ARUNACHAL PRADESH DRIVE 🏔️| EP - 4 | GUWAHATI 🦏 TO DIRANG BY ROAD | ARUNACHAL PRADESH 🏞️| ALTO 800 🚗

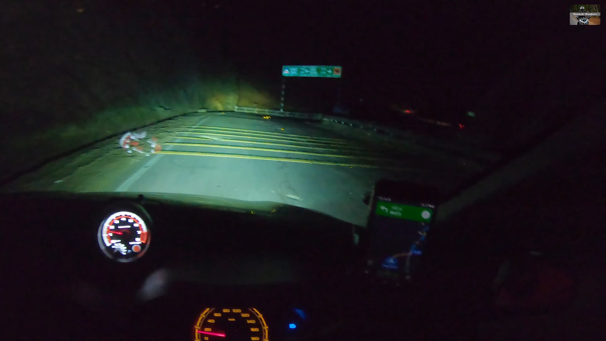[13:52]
So time हो रहा है 5:10 और जैसे आपको दिख रहा होगा बिल्कुल अंधेरा हो चुका है। It's pitch dark now. And are proceeding towards Dirang. The distance is still quite significant, almost 121 kilometers left now.